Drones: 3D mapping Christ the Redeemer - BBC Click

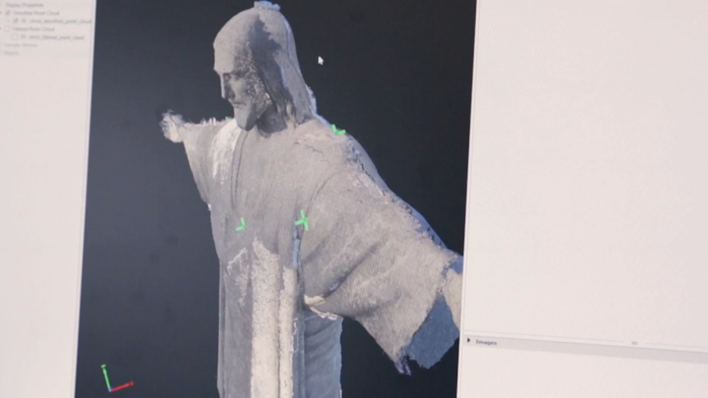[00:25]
What humans do is basically happening in our software where we combine images
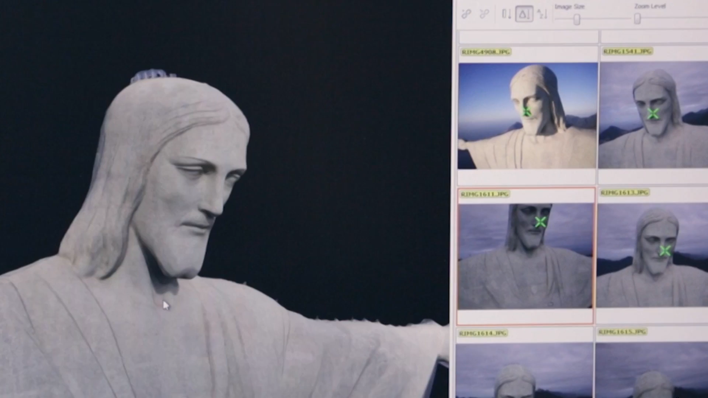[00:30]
from different viewpoints to compute a three-dimensional model. Making sure that we don't have any holes. So UAVs will be a widely used tool to do inspection and 3D modeling of a lot of things that are around us.
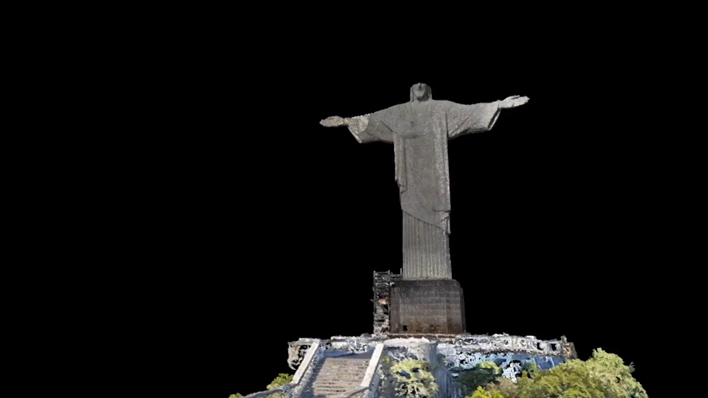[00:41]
It's also very interesting to know in case that something breaks in the statue to know how it used to be because that information is not available.